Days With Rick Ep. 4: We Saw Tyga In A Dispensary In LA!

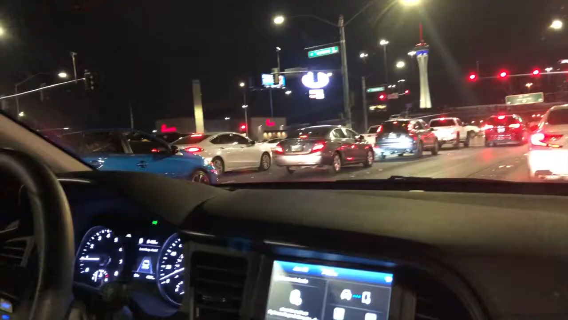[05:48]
They're going right there. I think that was the one that drifted up. That bitch drifted through the gas station.
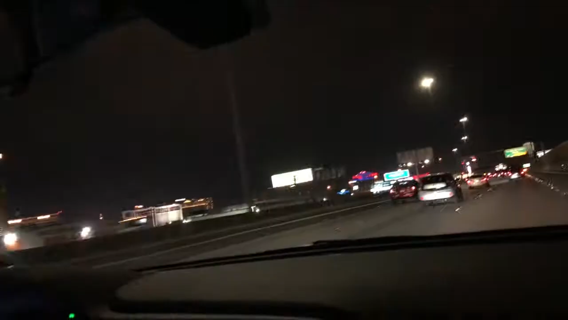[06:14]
Damn, they driving with no lights on. Hold on. If you drive in front of them and they driving with no lights on, bro.